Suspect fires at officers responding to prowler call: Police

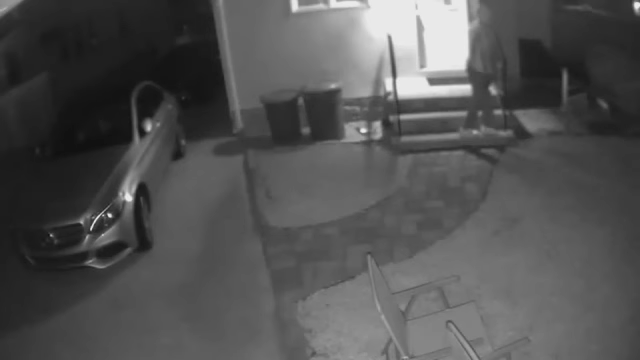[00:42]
He says this suspect was trying to break into his house through the back door around one o'clock this morning. The homeowner says he was upstairs with his grandmother for safety while on the phone with police.